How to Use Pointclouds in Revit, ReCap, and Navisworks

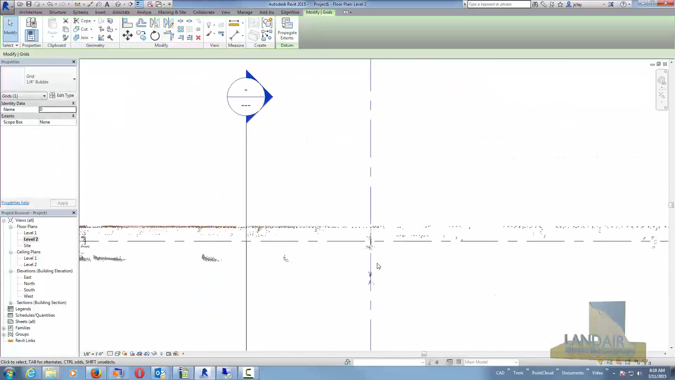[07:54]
Anybody that you're familiar with Revit, the grid lines can control a lot and make your modeling a lot easier.
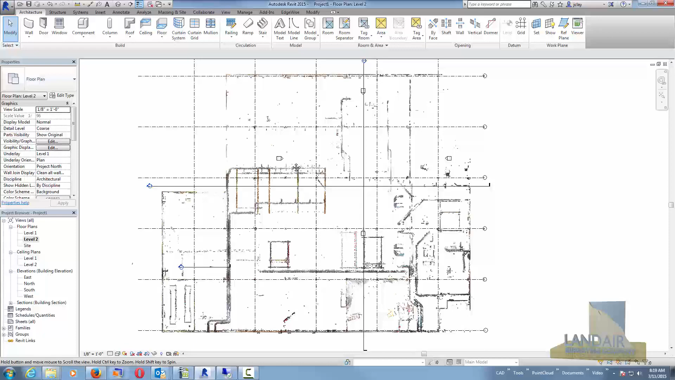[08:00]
Now you've established the whole system. So back to that section we had opened up earlier, we can take a look. It's around grid line three.
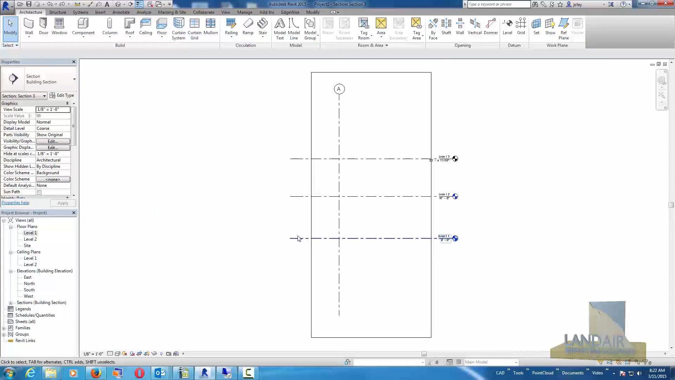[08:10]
But we can take a look in there and make some quick measurements. And one way to do that is just by establishing reference planes. Revit will not measure directly to the cloud.
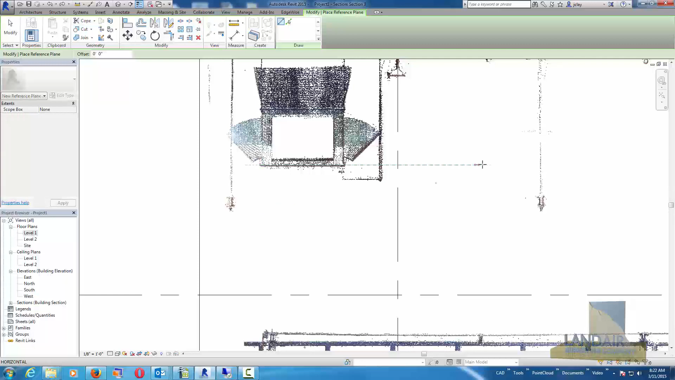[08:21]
It's up to you to establish a plane where you want to measure to. So here we're going to measure the bottom of this ductwork.
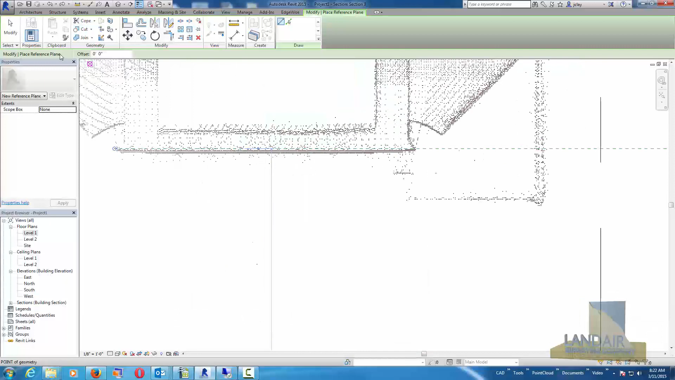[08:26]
You can see that Revit snapped to it pretty well, but we're going to move that down. Maybe just a hair to get it right to the bottom of that duct.
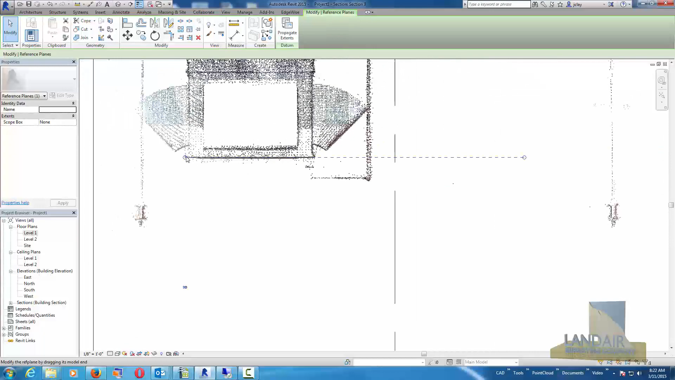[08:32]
And it probably was just sagging. So where Revit grabbed it at was a different spot from where in distance. I probably have a ten foot section cut open right this second. You can thin it out to a tenth or something so you look exactly at the plane that you want to look at in depth. It tried to save on me. So here we're just going to measure down to level one. And there again immediate dimensions.
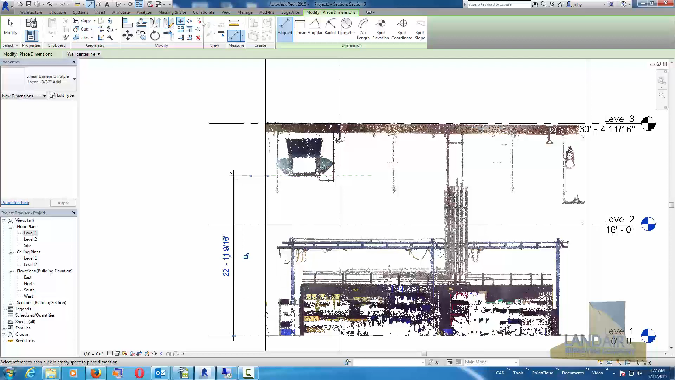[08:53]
And we can even shift the units a little bit so that you can have that rounded off by choosing the manage tab. And go to your length units and you can change that to fractional here.
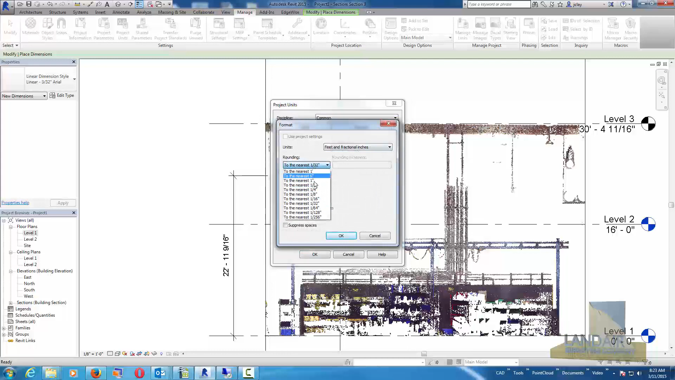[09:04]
We'll just do a quarter inch so that you don't get some measurements that are way out there. It depends on what accuracy you're looking for of course. And again if we want to establish reference planes in another direction. Maybe on these two columns.
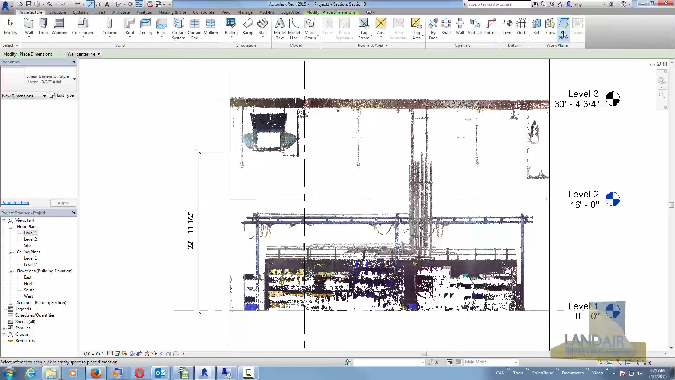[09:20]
Then we can measure between those. And Revit will try to snap to the edge of those columns. And notice I'm not zooming in and trying to pick exactly and things like that.
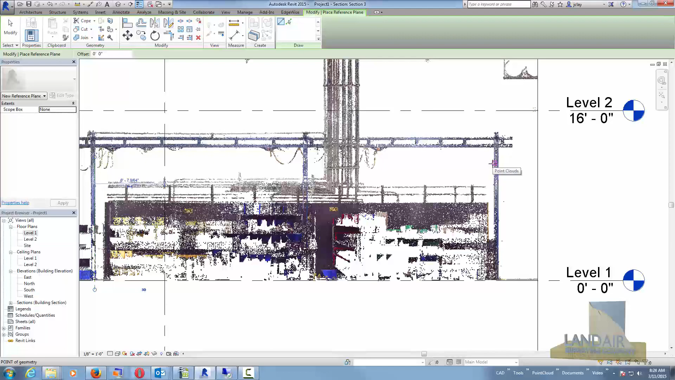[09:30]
It's just Revit will extend those faces and kind of seize the face.
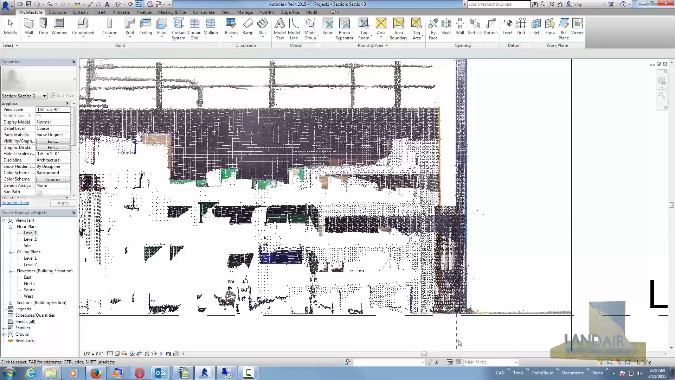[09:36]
We'll zoom in and see exactly how Revit did here for those column faces.
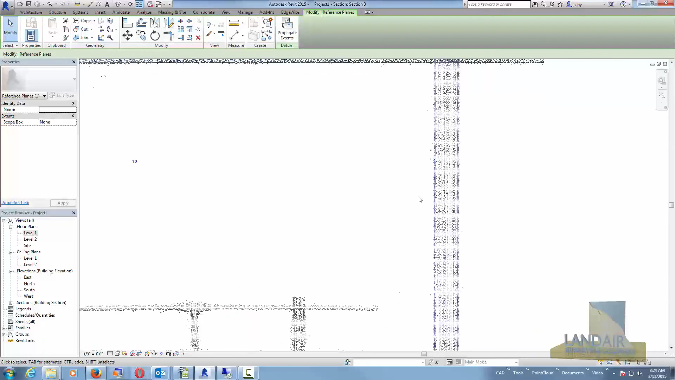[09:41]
You can see it snapped pretty well directly to the column face. And this is a good way to get your modeling set up and things like that also.
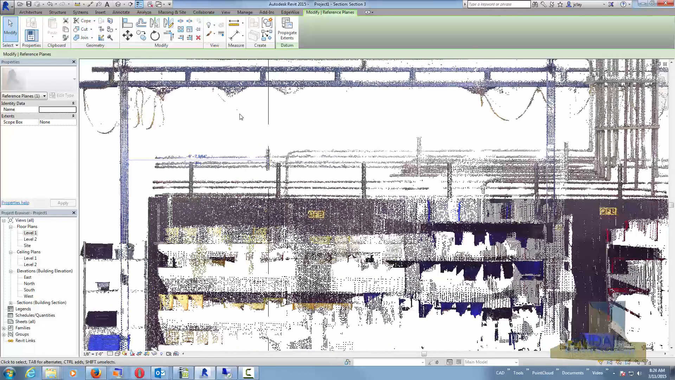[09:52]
But for this we're just trying to pull dimensions straight out of Revit without having to do a lot of modeling.
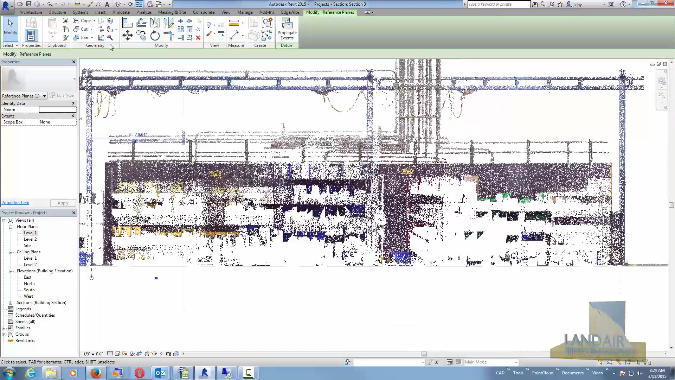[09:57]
So the reference lines are very useful for that. Just snap a reference line and then you can actually pull dimensions from those reference lines.
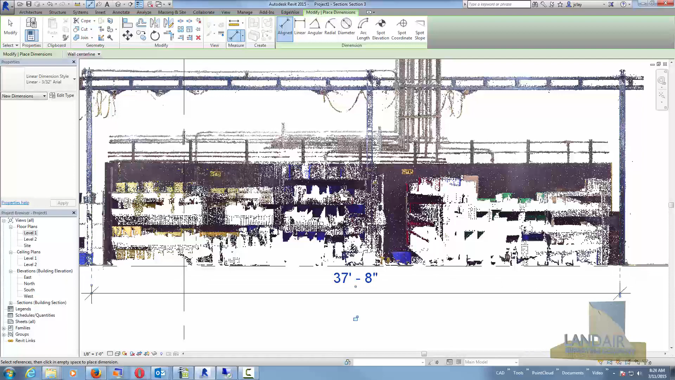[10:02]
But that is a good look at measuring and things inside Revit. The basics about that.
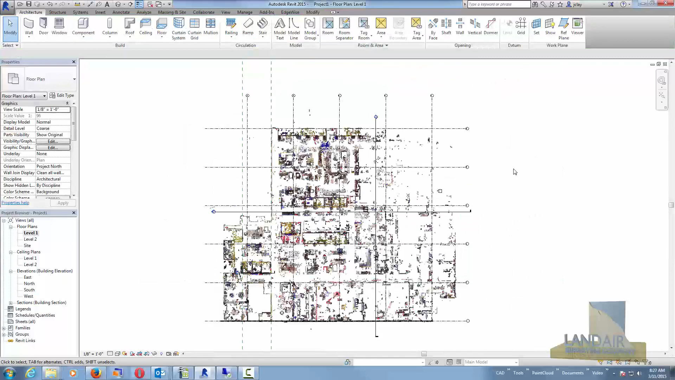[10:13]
One other point we use a lot is 3D viewpoint inside Revit of course. You can just click on the 3D view at the top. It'll take you inside the Revit's 3D cloud.
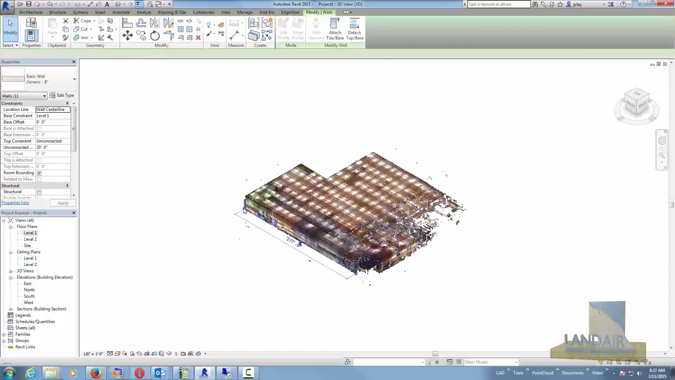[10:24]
And this is in orthographic view so anything you look at in here is not perspective. You can turn on the section box though. And this is where you can slice and dice the cloud up a little bit for making it easier to view.
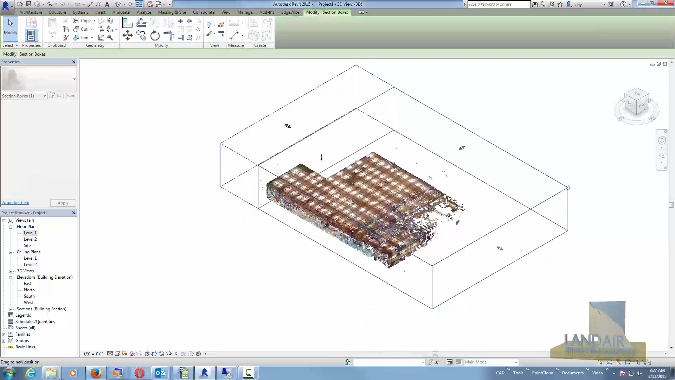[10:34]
We do a whole lot of our 3D modeling inside this view.
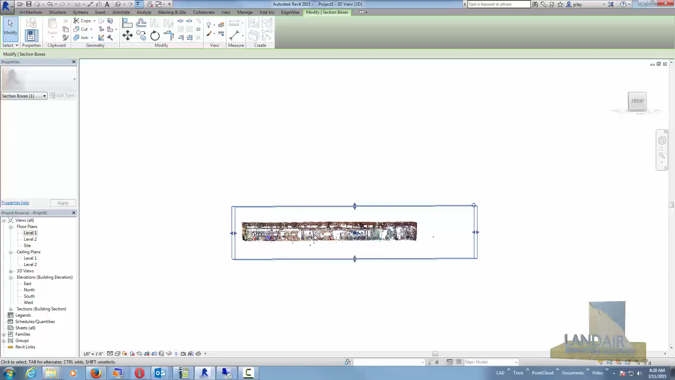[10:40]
We'll get a reference plane or something set in the other views. But then we actually come into this view to model from because you can see the cloud a lot clearer. And you can section it down to just the area you want to work in.
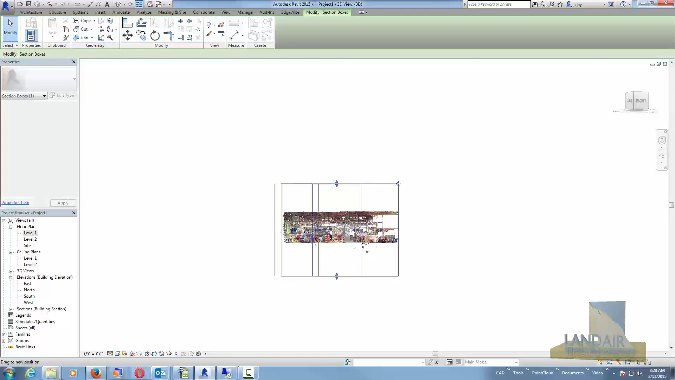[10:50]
So you don't look at seeing a lot of other information that you're not interested in.